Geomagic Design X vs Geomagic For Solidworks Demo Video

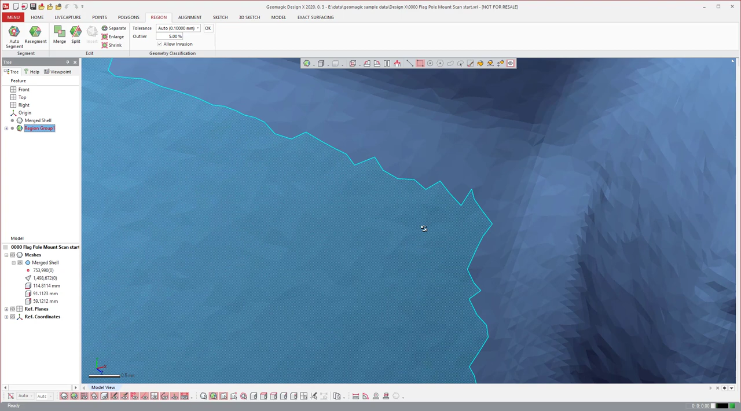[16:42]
And we will group them based on common curvature and create these selectable areas.
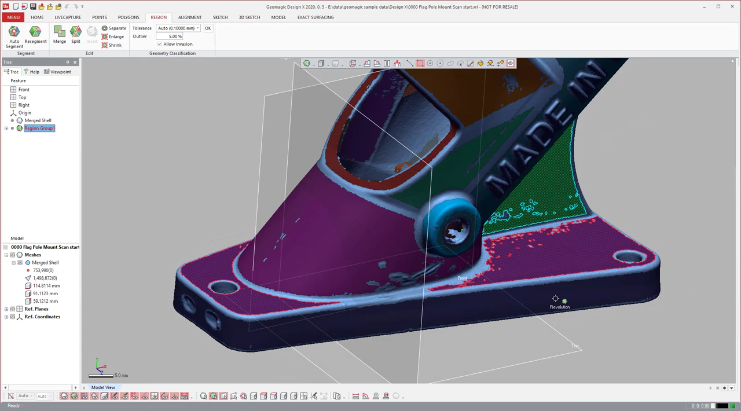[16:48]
And what that is useful for regions are useful for is I can click that whole top area and I can say, hey, let's fit a plane to that.
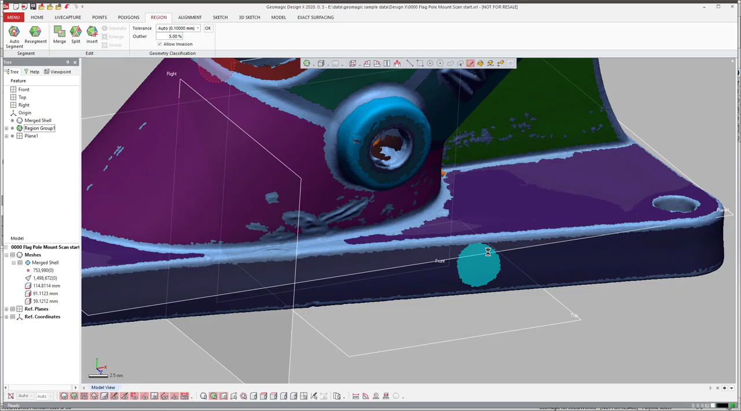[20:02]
I can grab the, I can just grab that brush and hit that and then hit insert. And it just created a region on the mesh, right? It takes seconds to edit this. Now I do run into a problem with all of my software inside
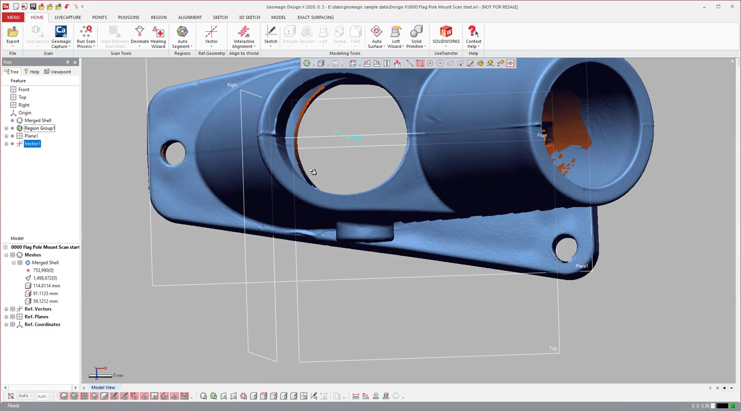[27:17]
And then, now when I come over to my mesh sketch,
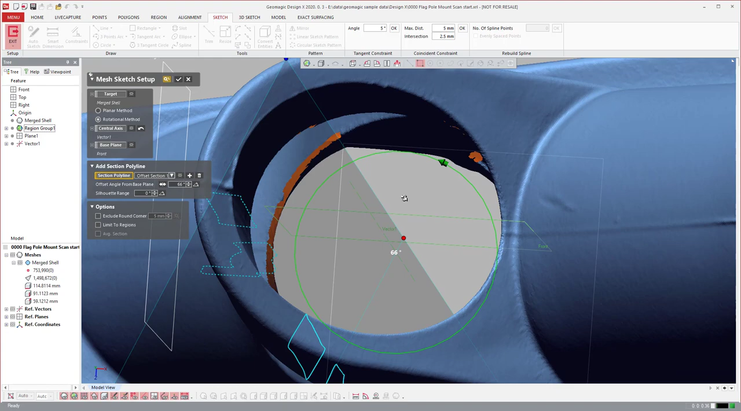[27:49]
put it wherever I want to and slice through.
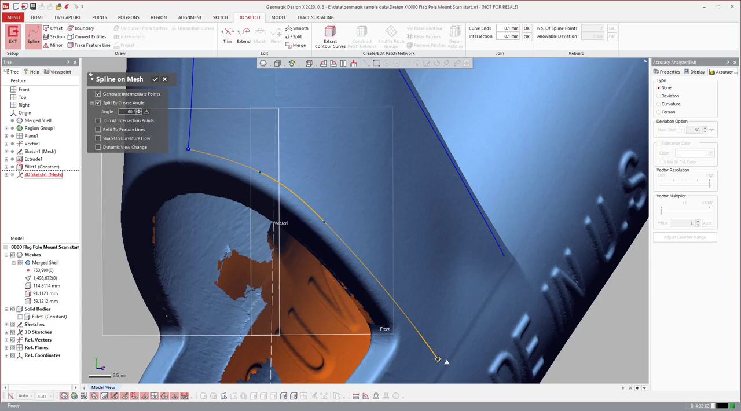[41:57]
And I can come over here and just draw with splines directly on.
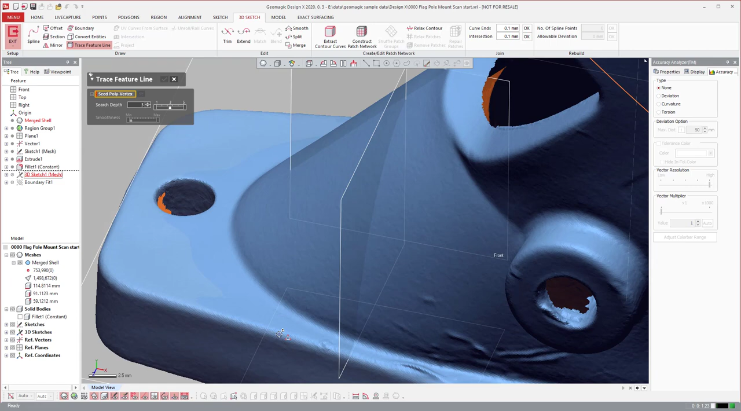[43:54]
draw a drag and it will automatically create curves along those edges.
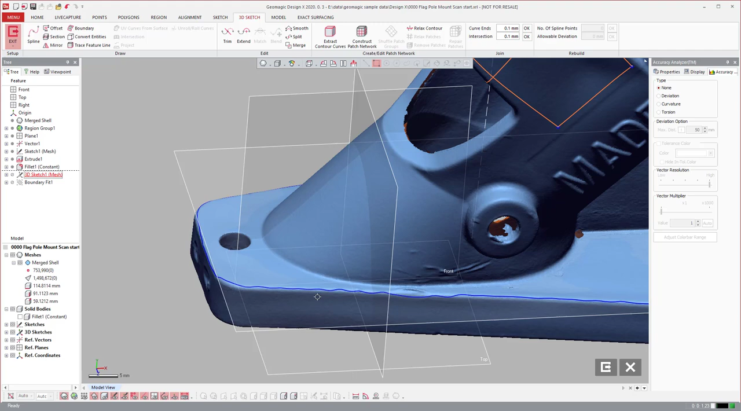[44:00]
And then once you have those, you know, first that looks useless, but I can come in and take that curve and I can say, you know,
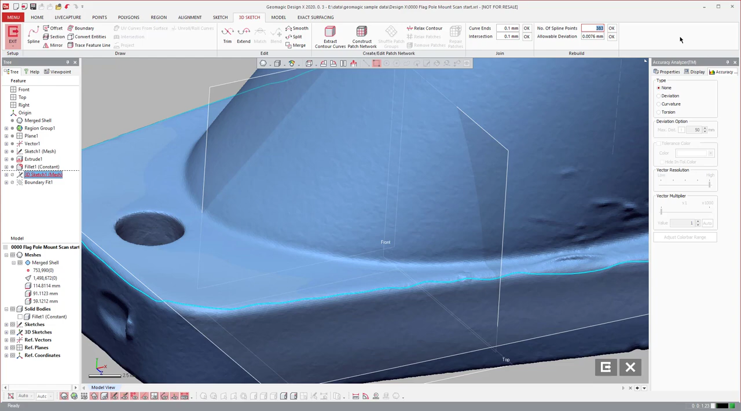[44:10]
I want it to have 50 points and I can smooth that curve out and then I can even use my selection tools to manipulate and move the nodes around and move the curve around.